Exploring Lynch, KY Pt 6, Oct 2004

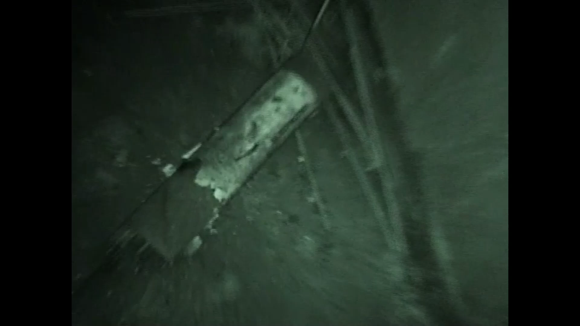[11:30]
There's some welding sticks. There's some more.
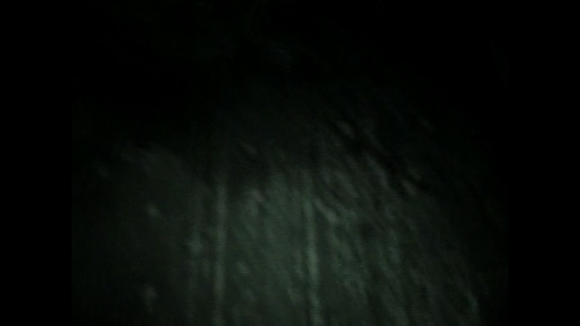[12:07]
And I'm at the end. There's some stairs.
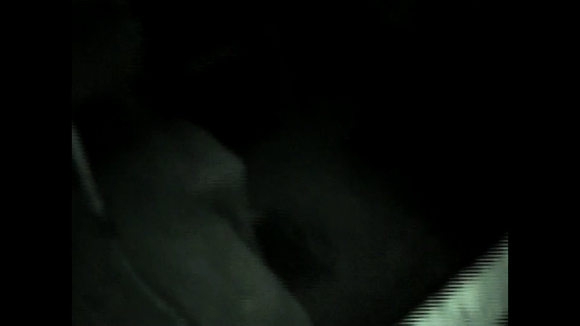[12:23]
Now these may be the bottoms where the coal probably, that's my guess,
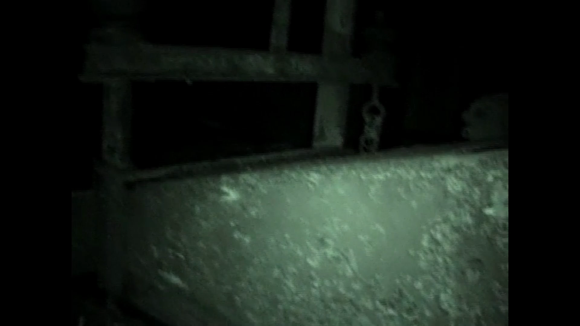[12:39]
is those big pits up above dump out into here and come down through there, and then you can see there's a belt line.
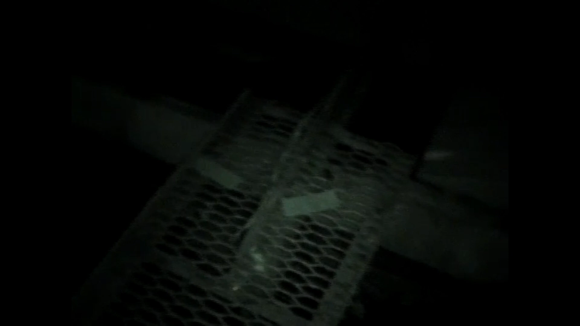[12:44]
Which still has coal on it. Unbelievable.
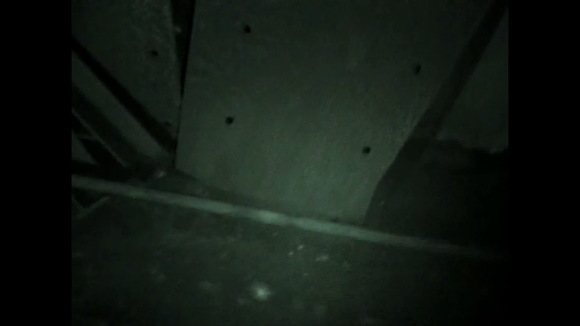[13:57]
Here's one of those really long shovels laying here on the ground.
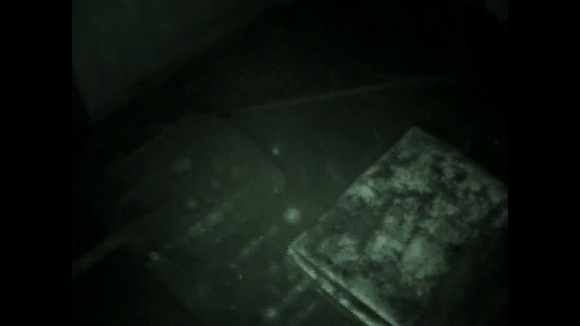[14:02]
I think I'm gonna take it and give it to Bob for the museum.
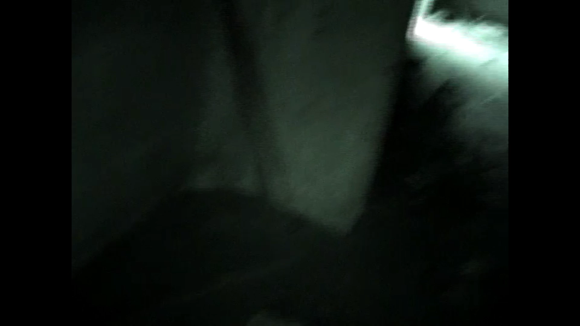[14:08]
Crossing over to the other side.
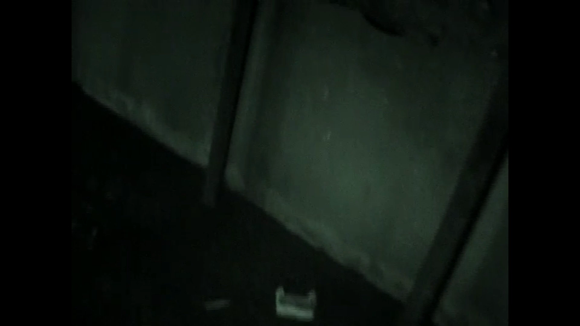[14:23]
Just looking around to see what's over here. It's probably exactly like the other side. It's extremely dark.
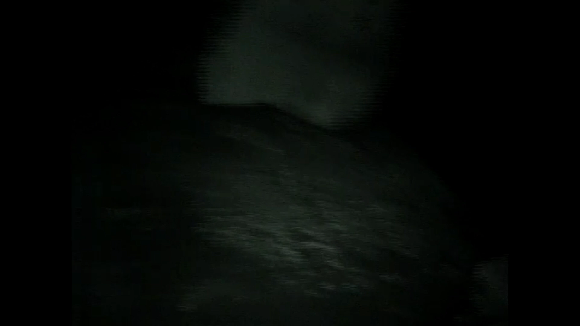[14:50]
Get back here toward the back and there's no light whatsoever.
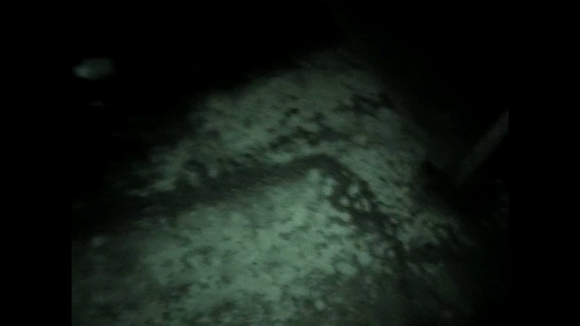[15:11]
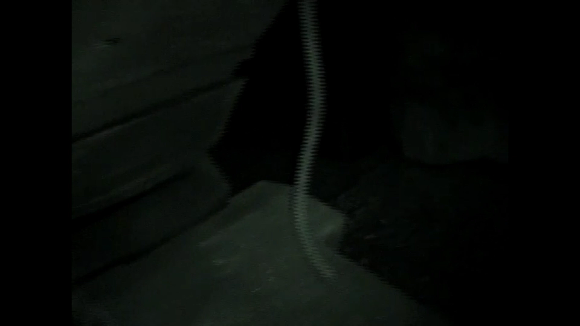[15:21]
Every time I visit Lynch, I like to see something I haven't seen before.
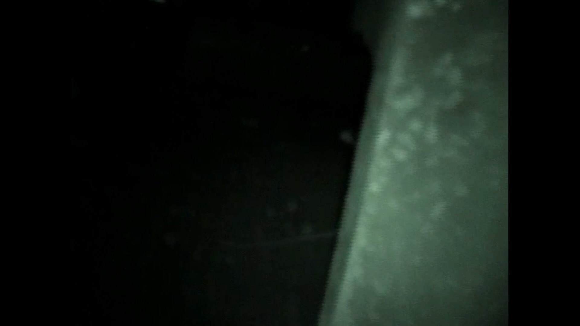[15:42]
Never been in this area. Down there you can see
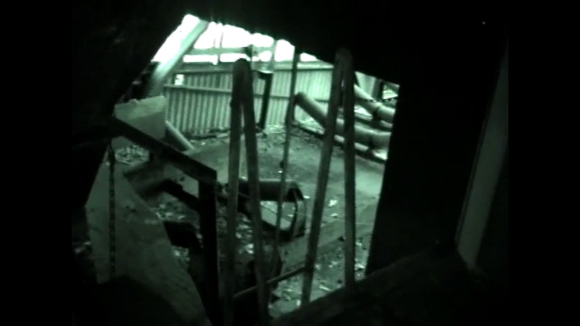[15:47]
the belt line that runs over to the tipple.
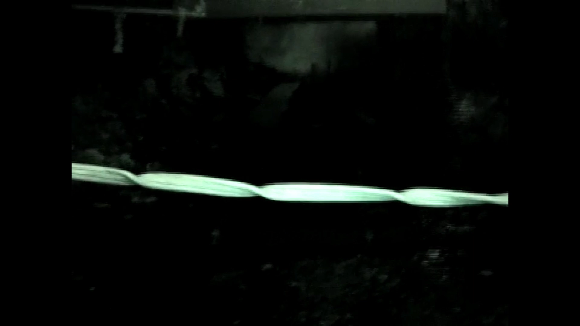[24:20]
There's a rail. Occasionally are. No, there are. The two biggest critters that are in coal mines are bats and rats.
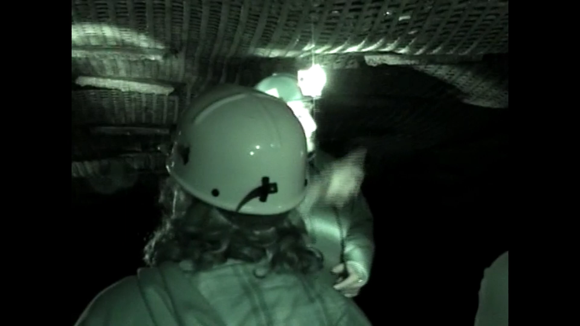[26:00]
Moved up 4 foot, put 4 more.
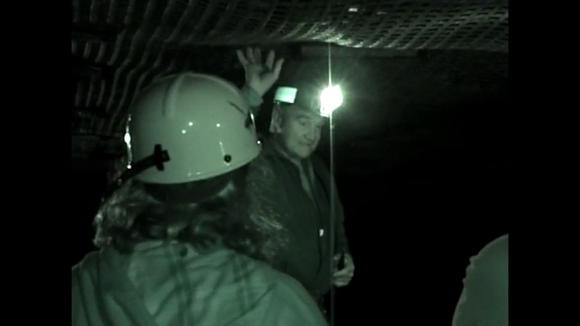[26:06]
So that's how this system works. So this matting you don't normally see in a coal mine.
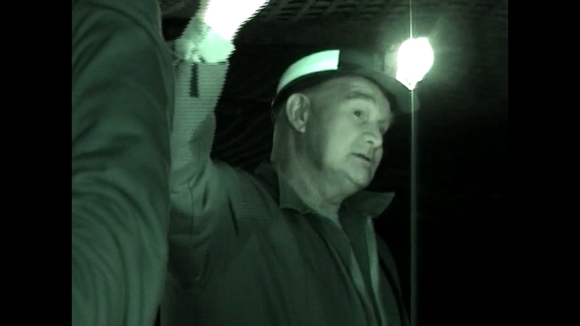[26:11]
This is something special, just because it's going to be an exhibit. They do use something like this in a coal mine, but only in special occasions because it's pretty costly to put up and time consuming.
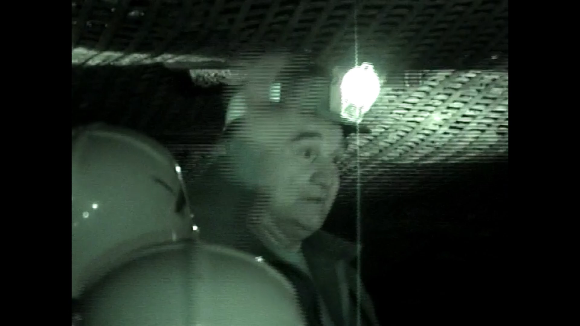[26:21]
Those rocks are loose. That's a little bit of layers of shale. As I said, different layers of rock make up this structure. Well, those layers of rock have layers of rock that make that layer up. So it's little fine layers of shale.
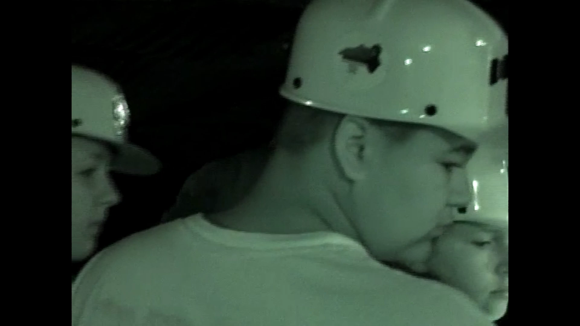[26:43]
I just walk on up carefully. The environmental part of the coal, and that being the sulfur part of it.